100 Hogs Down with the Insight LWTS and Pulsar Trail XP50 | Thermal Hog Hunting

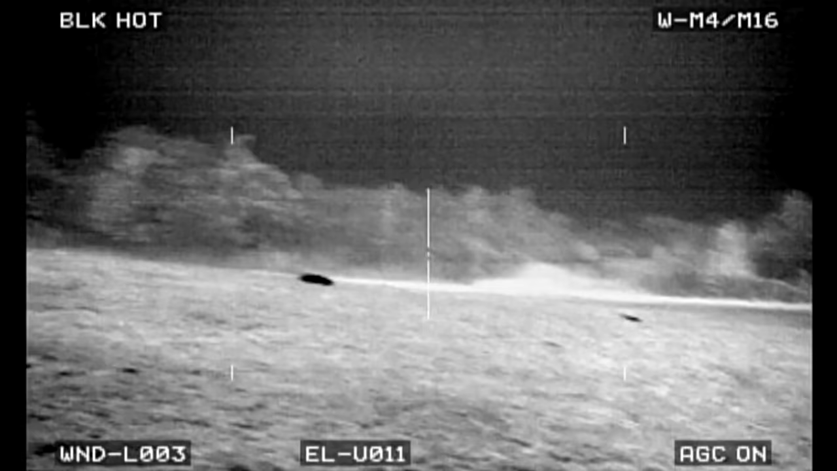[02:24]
Most ones I see are dead.
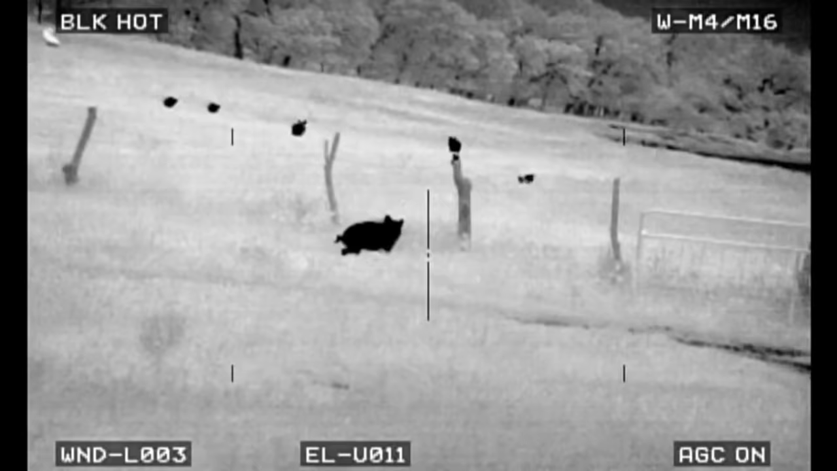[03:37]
You got one to the right.